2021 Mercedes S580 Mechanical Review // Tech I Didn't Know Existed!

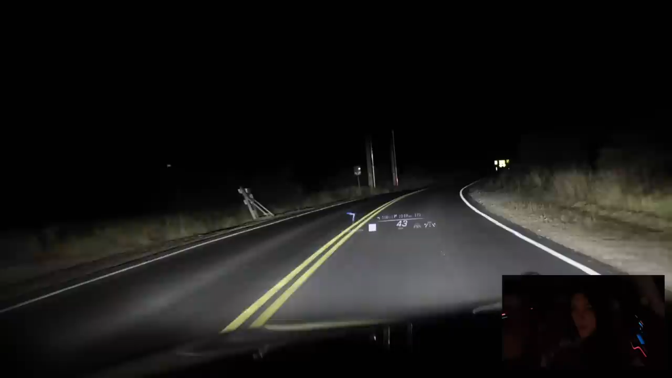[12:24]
my heads-up display in front of me you can choose to use that for your augmented navigation what basically it shows you your directions like if you're supposed to turn left it'll show you left arrows way out in the highway in front of you and as you come nearer and closer to where you're supposed to turn